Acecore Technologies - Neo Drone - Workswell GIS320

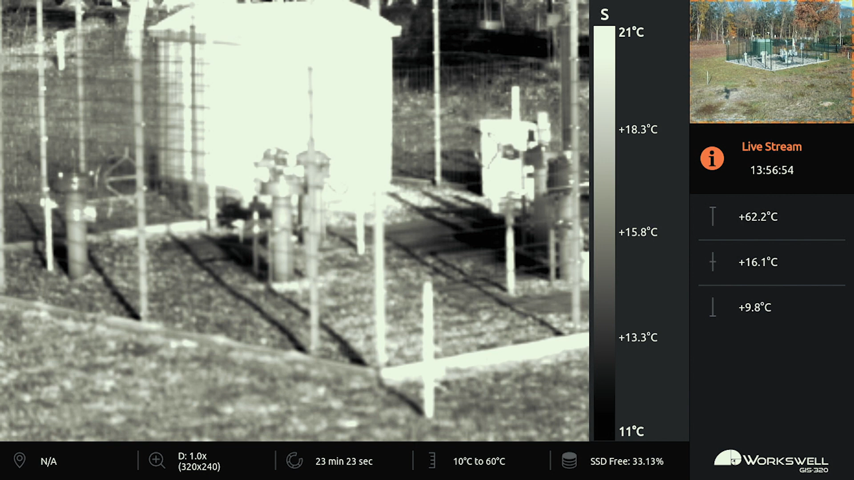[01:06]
On screen: max 62.2°C, min 9.8°C, scale top 21°C, scale bottom 11°C
So the GIS 320 is a thermal gas detection camera.
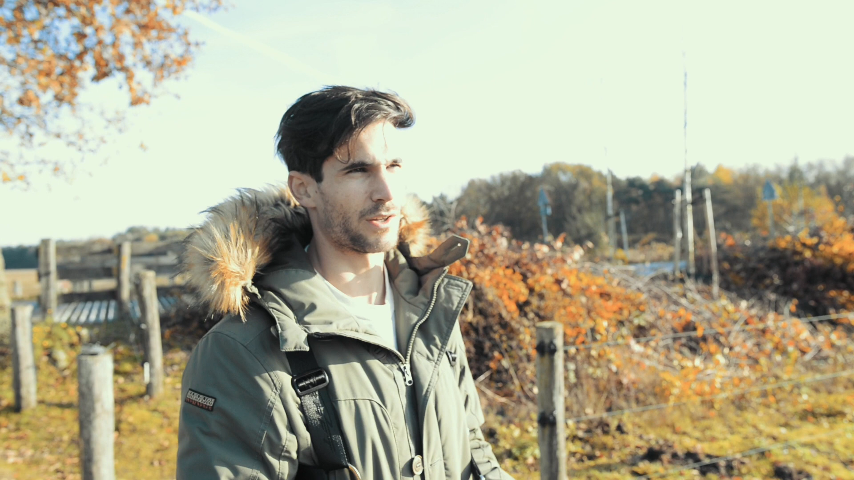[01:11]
It uses the temperature to basically see wherever there
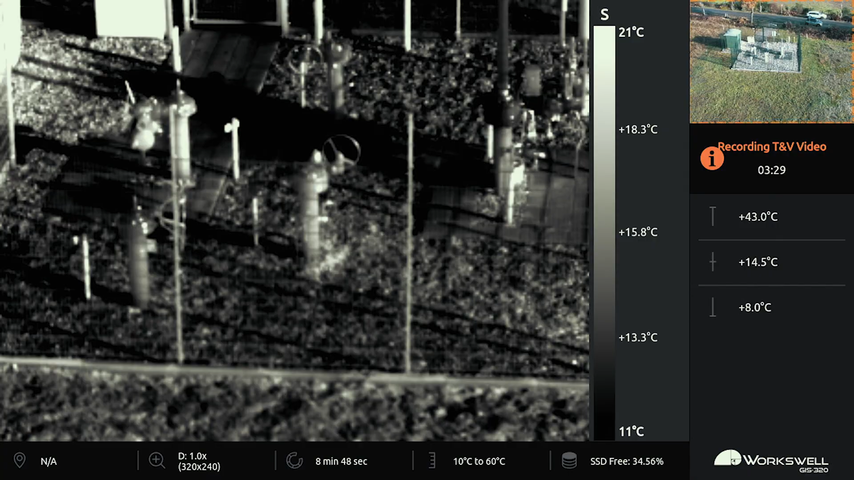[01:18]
On screen: max 43.0°C, min 8.0°C, scale top 21°C, scale bottom 11°C
is a gas leak and it presents in a black cloud.
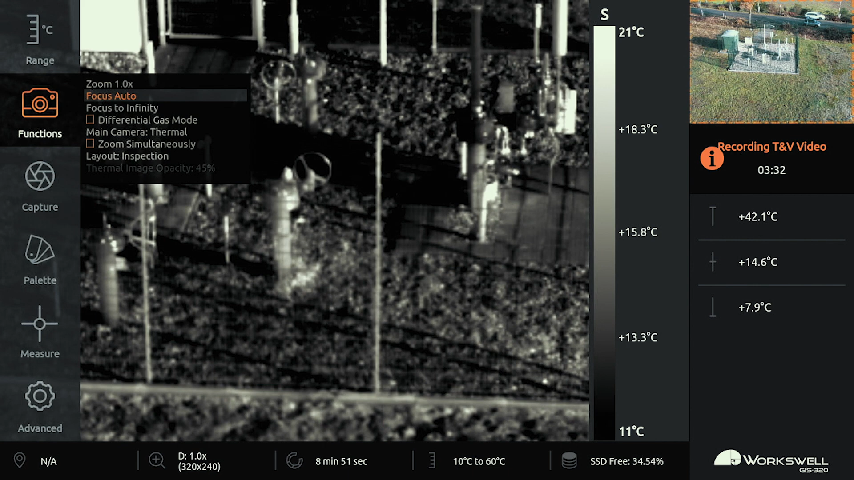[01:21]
On screen: max 42.1°C, min 7.9°C, scale top 21°C, scale bottom 11°C
So while doing the inspection it gives you a real lifetime view of the complete area.
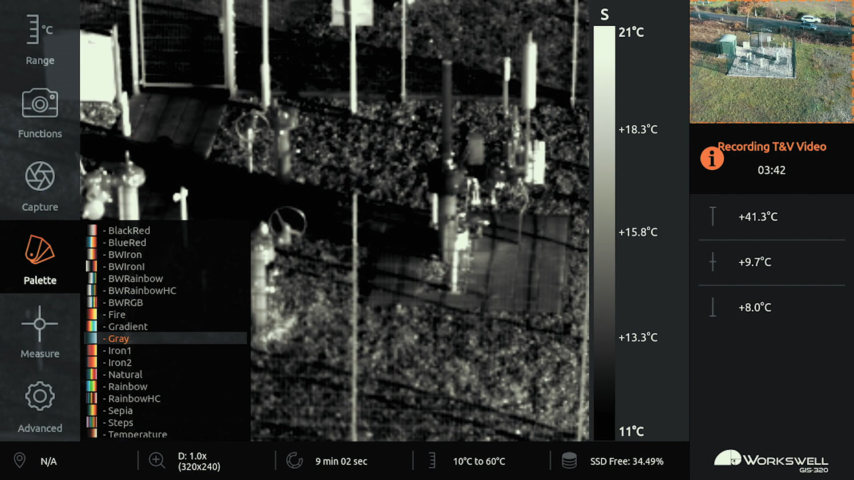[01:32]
On screen: scale top 21°C, scale bottom 11°C
So real time you will see if wherever there is a gas leak yes or no.
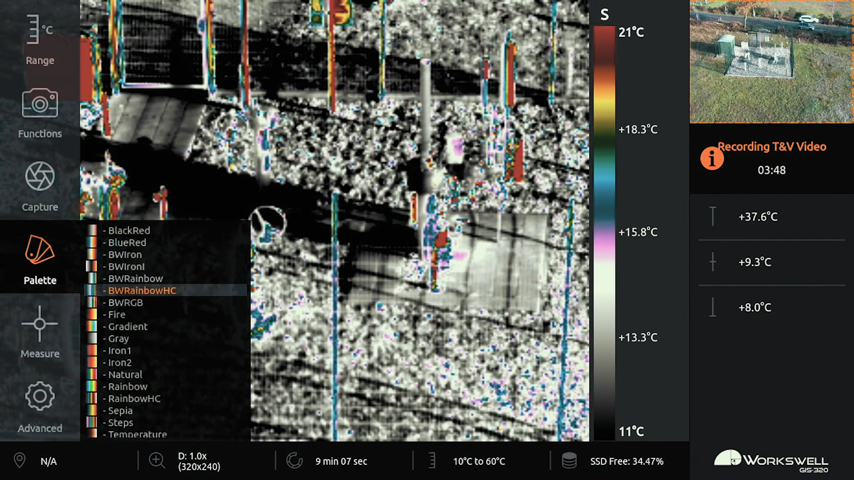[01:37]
On screen: scale top 21°C, scale bottom 11°C
Besides that we can still detect a small, very small leak from a distance far away.
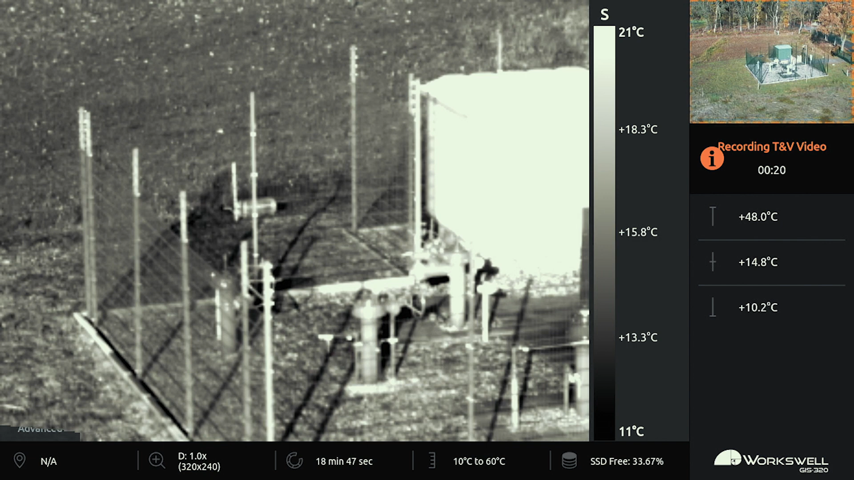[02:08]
On screen: scale top 21°C, scale bottom 11°C
So while I'm flying at the moment you can see my camera operator sees a gas leak at the moment.
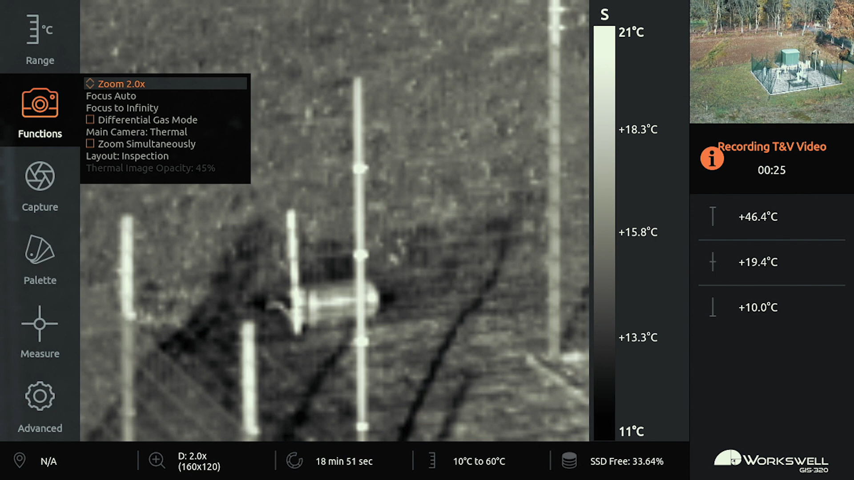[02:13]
On screen: scale top 21°C, scale bottom 11°C
We know this is a methane gas installation so it's probably a methane gas leak. The black cloud you see here indicates the gas leak.
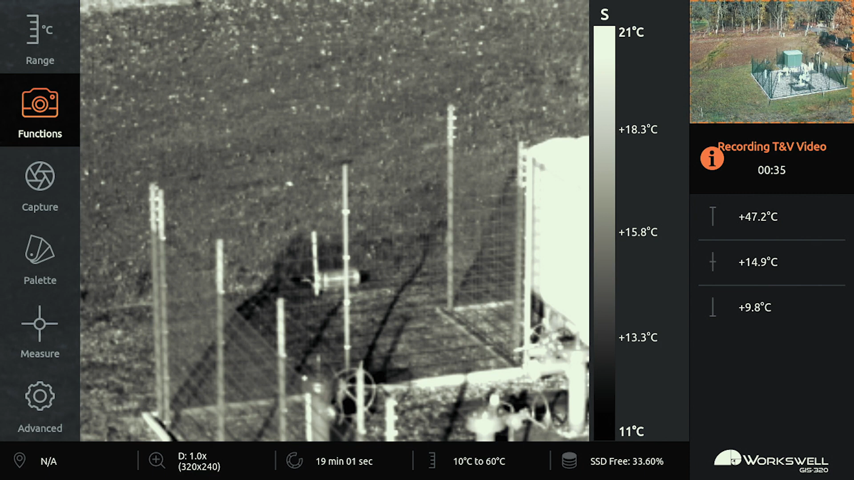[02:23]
On screen: scale top 21°C, scale bottom 11°C
The thing which is nice now that we do this with a drone basically means that